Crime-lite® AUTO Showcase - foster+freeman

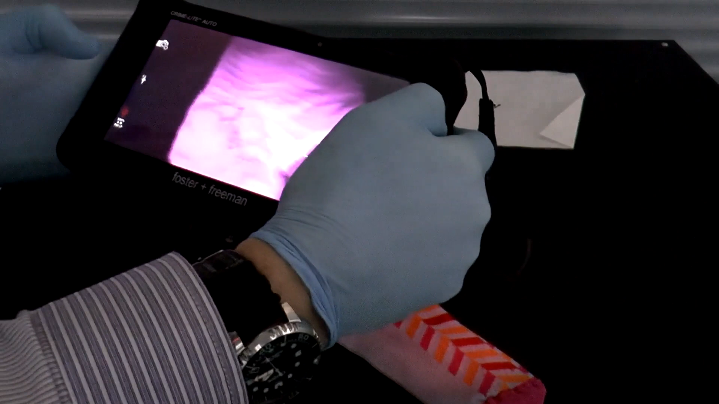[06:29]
we can look at the sock and actually look for any blood that may be present on the sock.
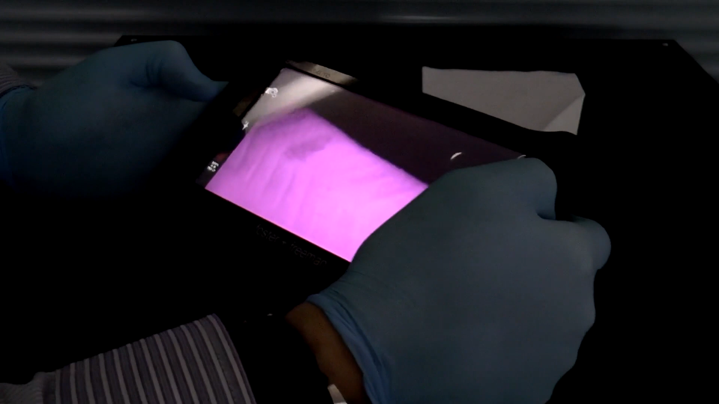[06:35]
And there in that area, we have some blood.
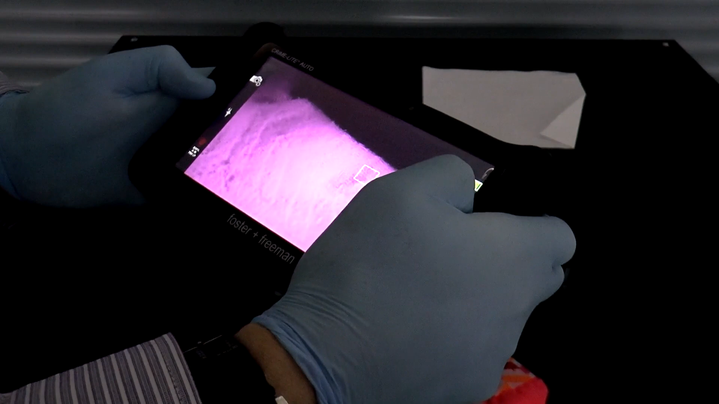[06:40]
And again, I can just capture that image and that will appear in the gallery.
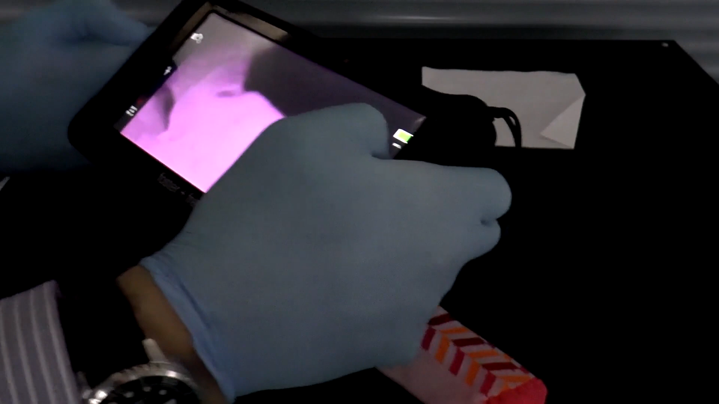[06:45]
Normally for image capture, especially under low light, you'd probably want to use this on a tripod.